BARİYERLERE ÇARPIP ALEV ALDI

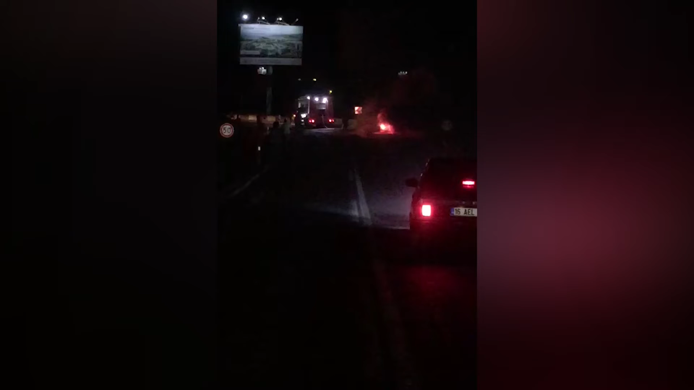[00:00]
Bodrum'da beton bariyerlere çarpan lüks araç alev aldı. Sürücü kazayı yara almadan atlattı. Geri saatlerinde Yalıkavak Mahallesi'nden Bodrum istikametine gelen 34
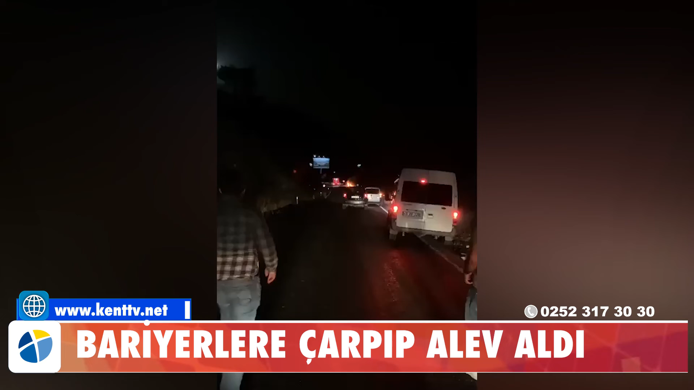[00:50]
Yangın söndürme çalışmaları sırasında karayolunda uzun araç kuyruğu oluştu. Öte yandan otomobilin yandığı anlar vatandaşların cep telefonu kameralarına da yansıdı.